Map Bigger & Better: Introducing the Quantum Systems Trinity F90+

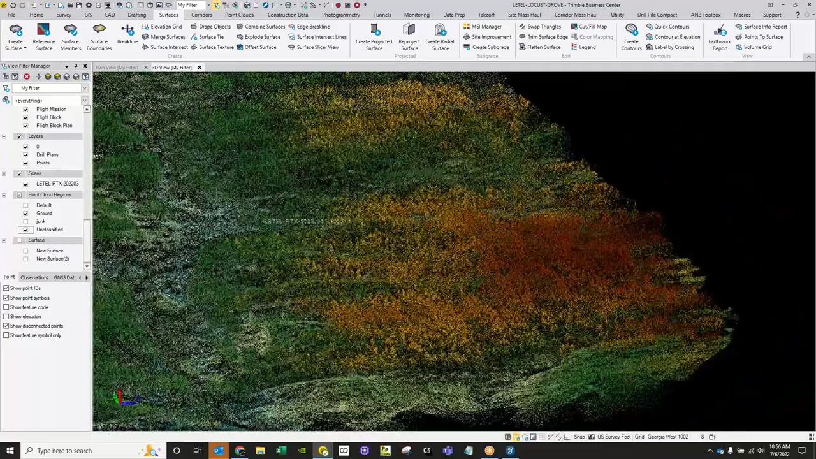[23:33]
Miles Murphy- And so what I have in front of me right now is Trimble Business Center with the point cloud from the site that I mentioned pulled up in front. Miles Murphy- So what I just want to do here first is this kind of gradually show you, you know, kind of the density that this site had as far as the vegetation.
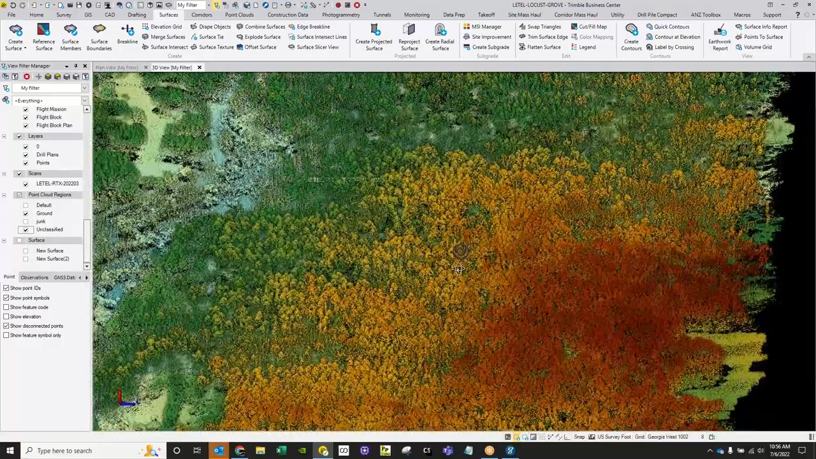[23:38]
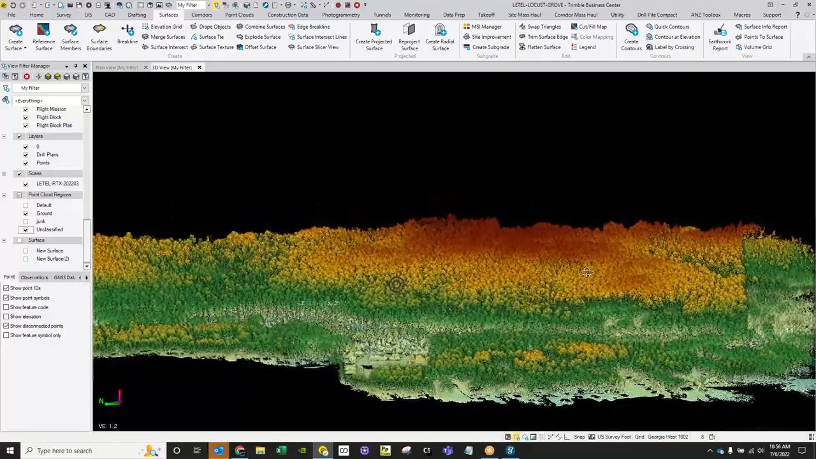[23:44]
Miles Murphy- There's some pretty dense stuff, as you can see, you know,
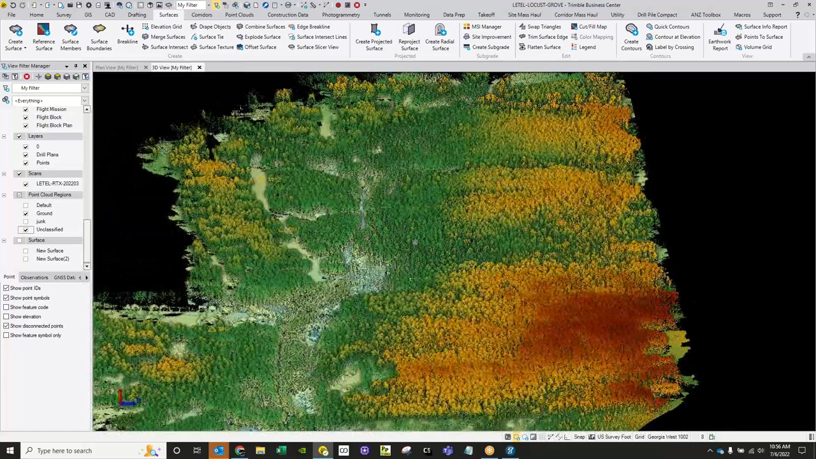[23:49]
and as an example, I know the client told us that this was probably 30 days, you know, on site if they were to go based off traditional methods for surveying. Miles Murphy- But the Trinity was able to fly this 400 acres in just under 40 minutes. Miles Murphy- And in the same afternoon, not only did you have the point cloud data,
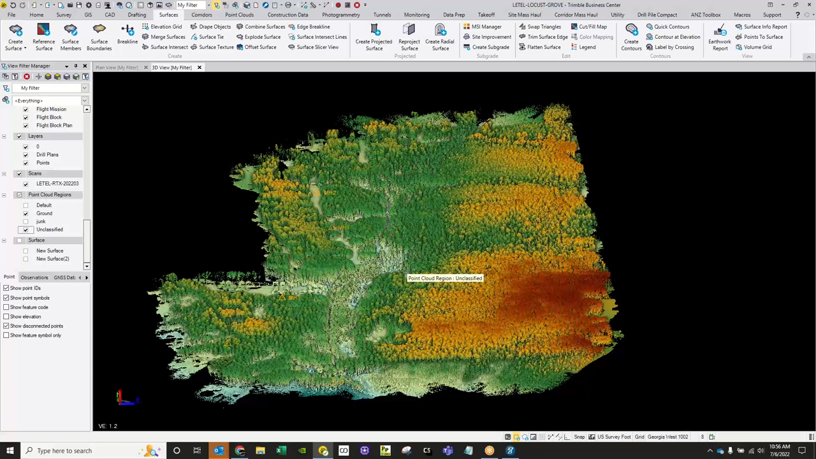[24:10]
but also a classified point cloud, which now I'll strip away the vegetation from this and show the surface that's underneath. Miles Murphy- And all of that is an automated procedure that is built into the yellow scan cloud station software. So I was able to pre classify this point cloud before I brought it into Trimble Business Center. Miles Murphy- Then,
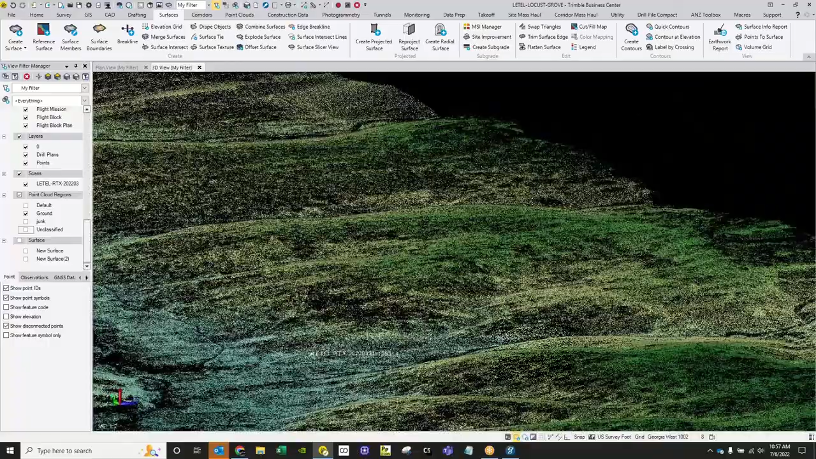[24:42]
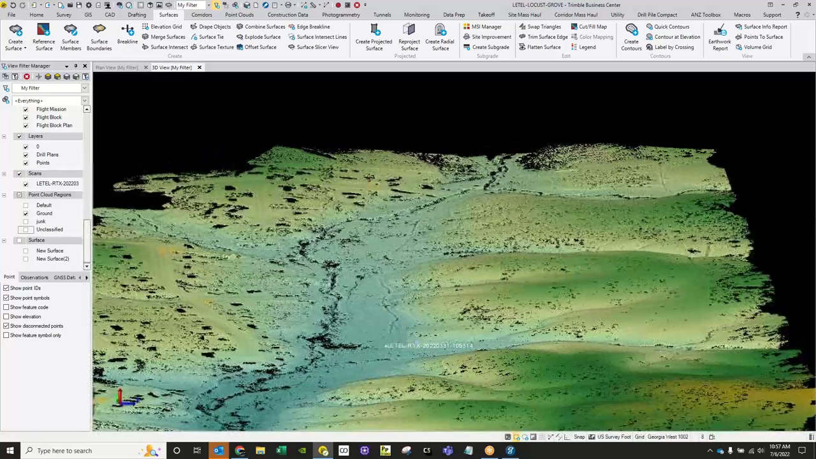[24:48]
of course, from our classified point cloud data,
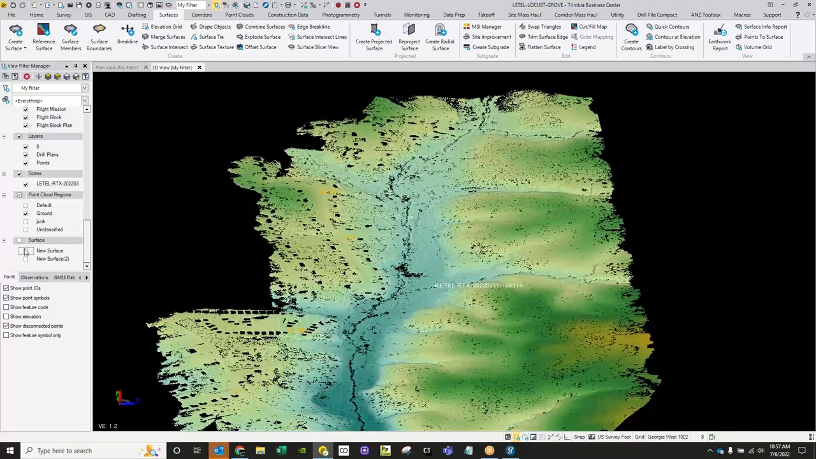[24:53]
you
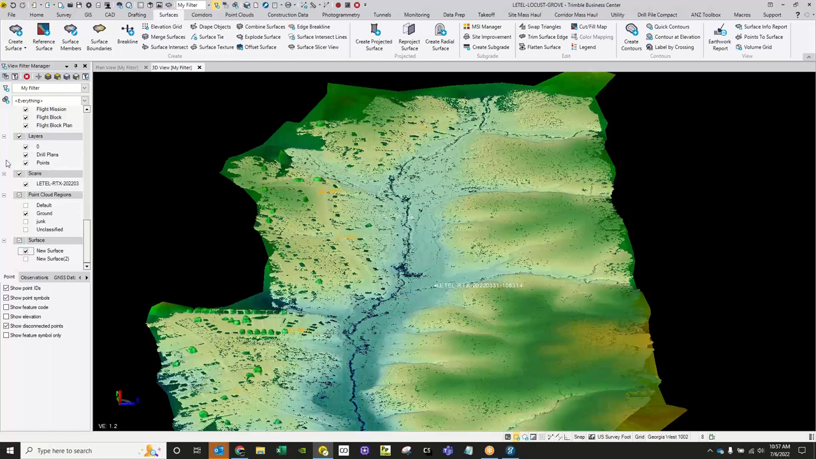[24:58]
can go in and then create a surface model based off of that.